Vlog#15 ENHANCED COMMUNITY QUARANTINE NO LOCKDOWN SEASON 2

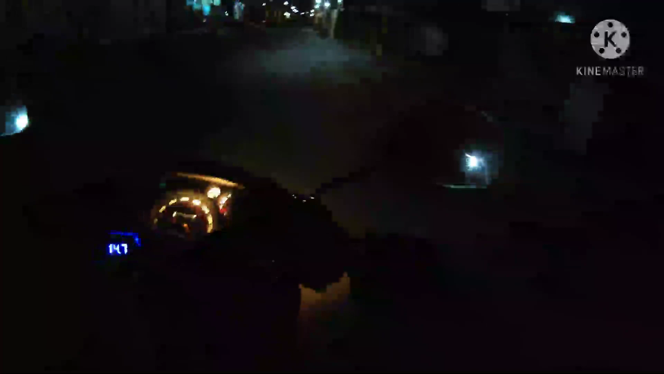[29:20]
Alright guys, no, unang araw ng GCQ Season 2. So ito, mala ghost town na naman tong lugar na to, may nadaanan ko.
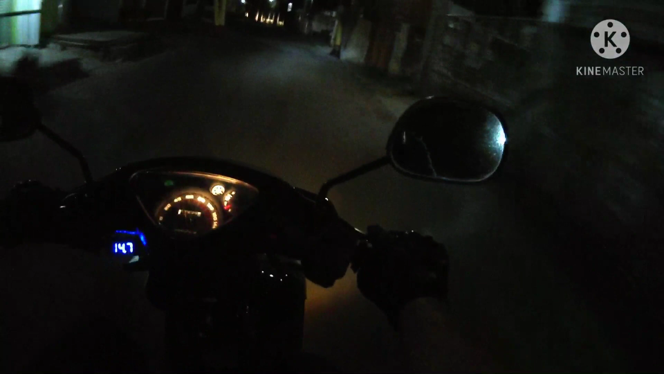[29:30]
Hindi ko alam kung merong checkpoint dito.